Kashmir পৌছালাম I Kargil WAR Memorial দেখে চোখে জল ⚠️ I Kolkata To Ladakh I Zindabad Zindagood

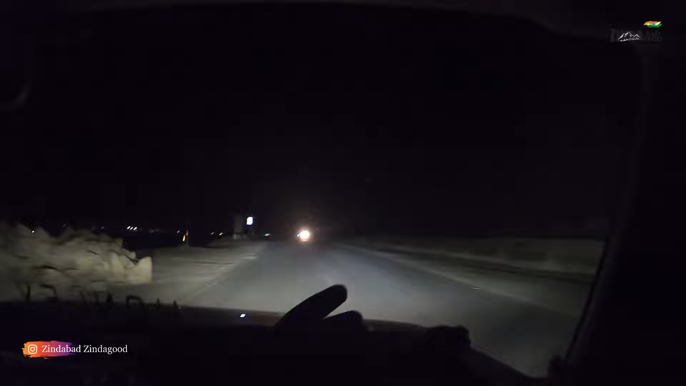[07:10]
আপগ্রেড করেছিলাম হেডল্যাম্পস গুলো আপগ্রেড করেছি আমি 4300 কেলভিনের হেডল্যাম্পস লাগিয়েছি মোস্ট প্রবাবলি 180 ওয়াটের এখন বাজে 11:30 আর আমরা কার্গিল শহরের ভেতর ঢুকে গেছি বিশ্বাস করো ফার্স্ট ইমপ্রেশন কার্গিল